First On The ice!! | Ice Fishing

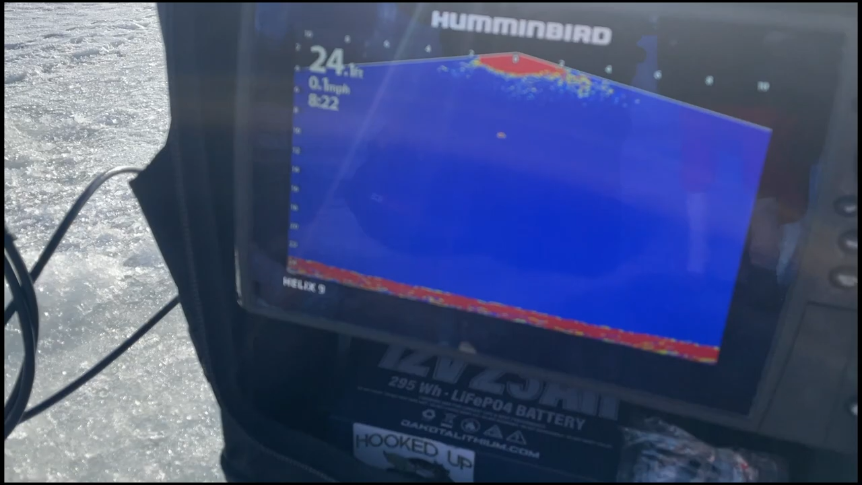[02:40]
On screen: speed 0.1 mph
And I have fish on the screen. It just came out of nowhere. I'm gonna keep dropping it, see if it comes back.
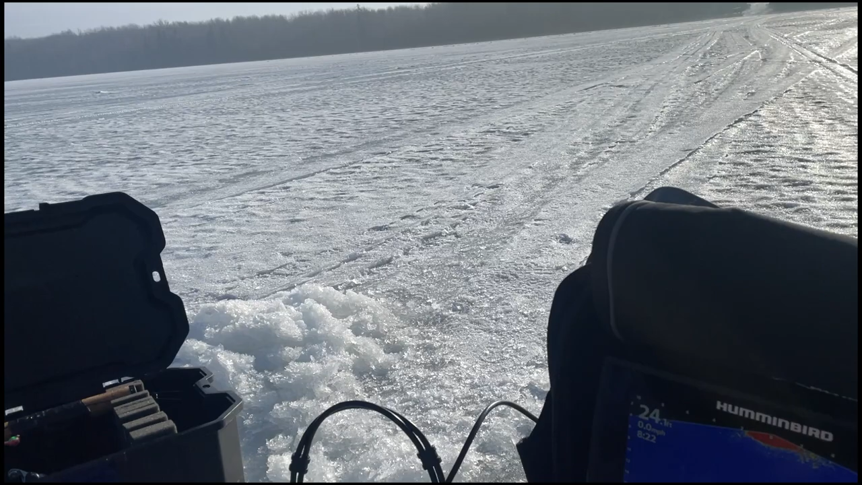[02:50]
That was a big fish. That was a big fish.
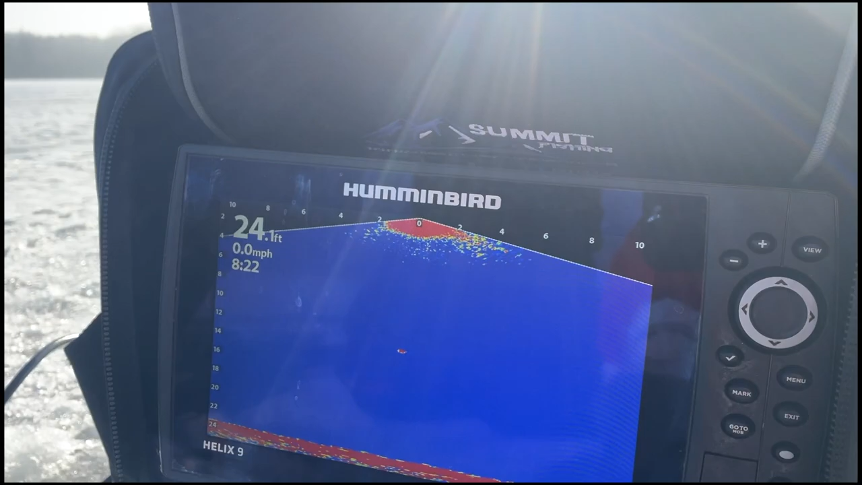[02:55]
On screen: depth 24.1 ft, speed 0.0 mph
That was a big mark. Almost instantly got a fish on.
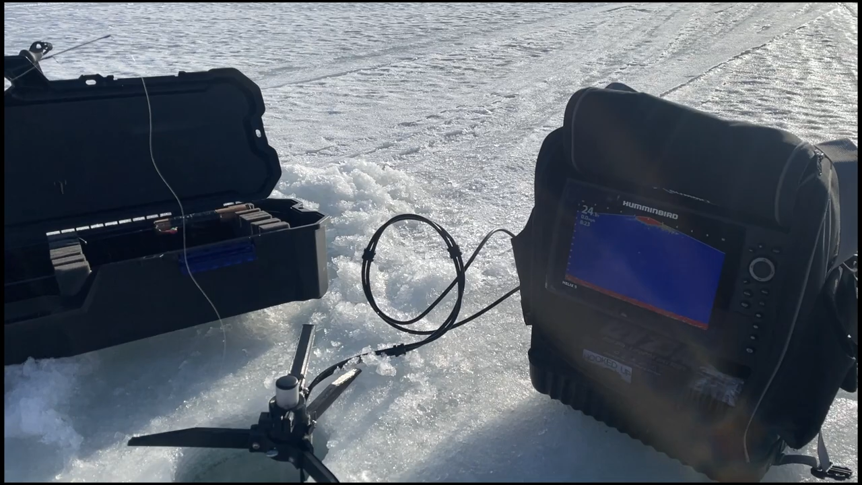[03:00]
24 feet of water, not too bad. Oh, there we go, there we go, there we go. Oh, this is cool. I'm excited. Today's gonna be a good day.
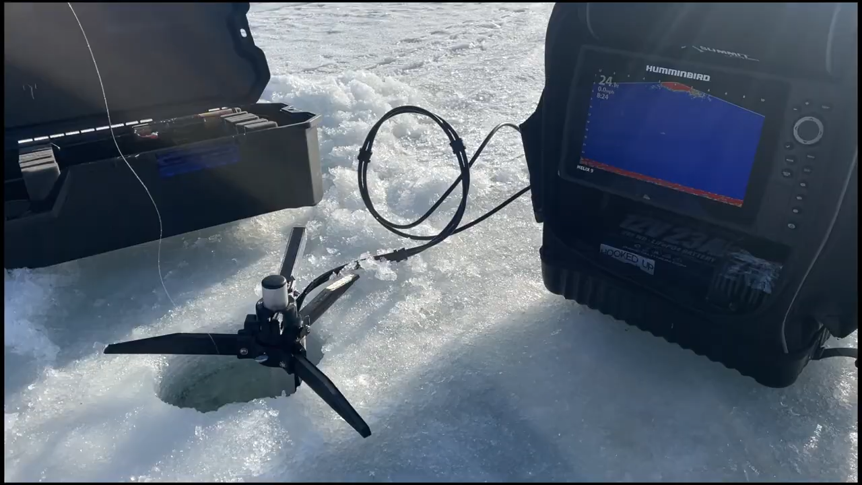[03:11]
I'm just gonna let that sit, soak, do its thing. Oh my gosh. Oh my gosh. Oh my gosh.
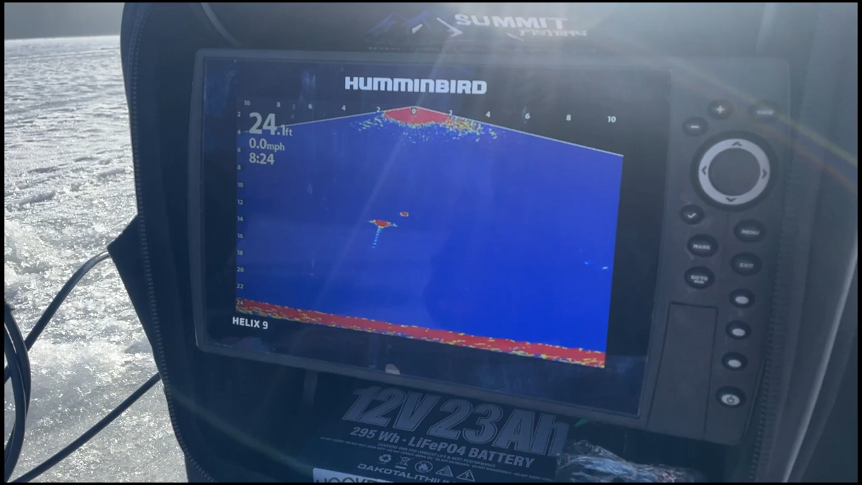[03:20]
On screen: speed 0.0 mph
He came out of nowhere. Oh my gosh, this is incredible.